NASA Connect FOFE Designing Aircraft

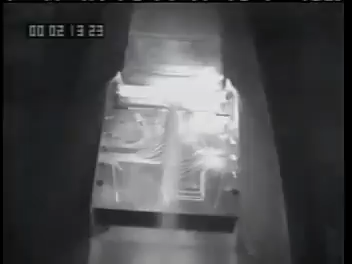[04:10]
At the nose of the vehicle, the flow near the surface is very smooth. We call it laminar.